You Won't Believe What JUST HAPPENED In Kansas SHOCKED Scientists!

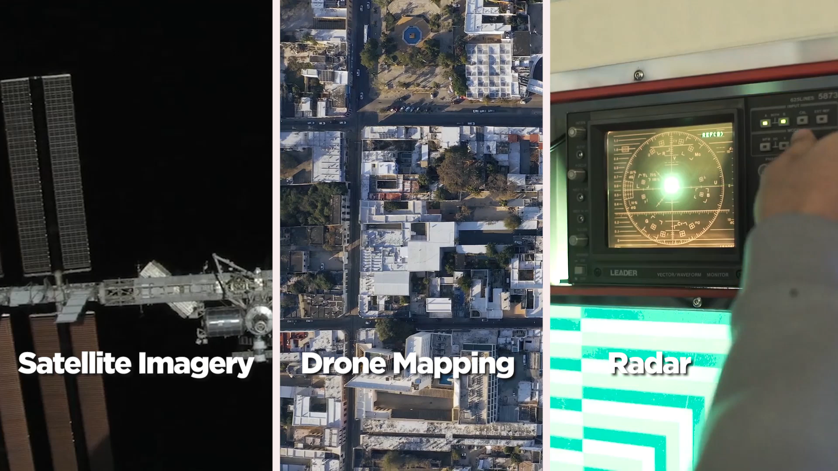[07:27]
and ground-penetrating radar are helping scientists discover new fossil sites,